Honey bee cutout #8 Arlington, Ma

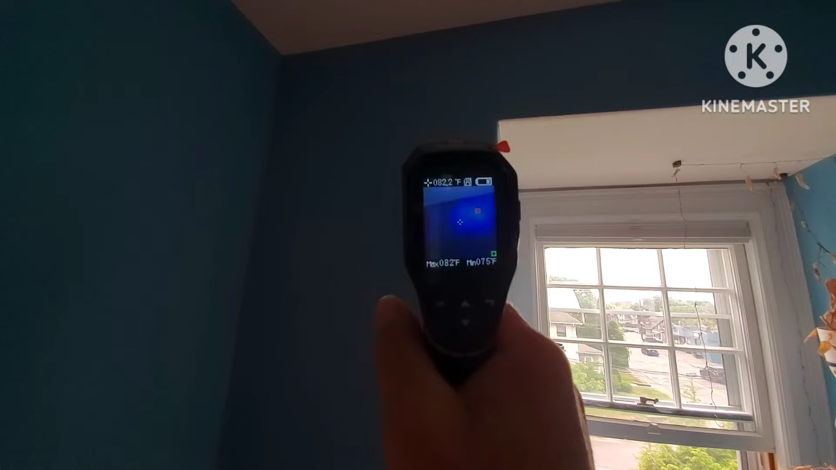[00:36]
On screen: spot 82.2°F, max 82°F, min 75°F
right there you can see it right in the wall right there so we'll